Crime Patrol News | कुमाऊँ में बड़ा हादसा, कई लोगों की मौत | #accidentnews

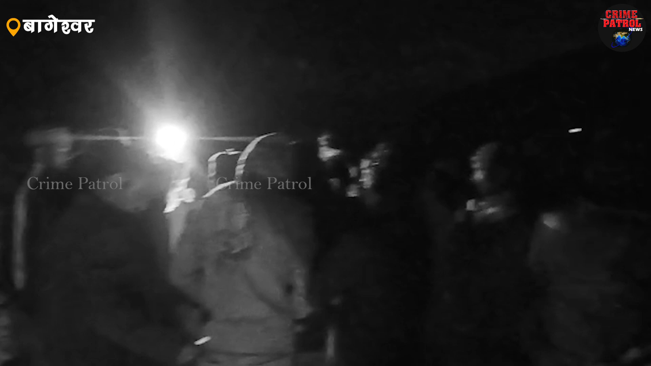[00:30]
शामी जा रही कार अन्यंत्री थोकर गेरी खाई में जागिरी जिसमें कार सबार चेटा बगड निवासी दरपान सिंग, लीला देवी,
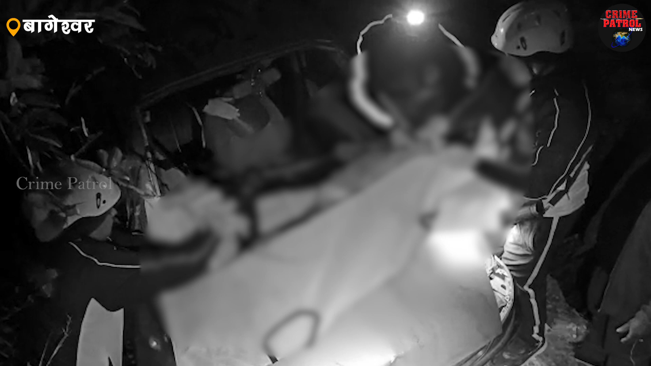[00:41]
गोपुली देवी और भनार गाउन निवासी मानुली देवी की मौके पर मौत हो गई जबकि भनार निवासी पुष्पा देवी
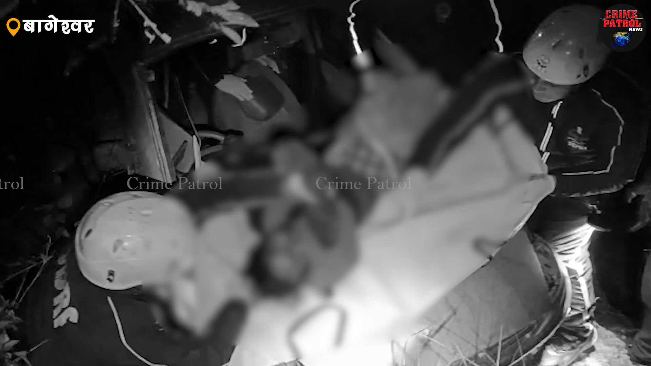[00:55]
धा� इसे निकालने का काम किया, बीरो रिपोर्ट क्राइम पेट्रोल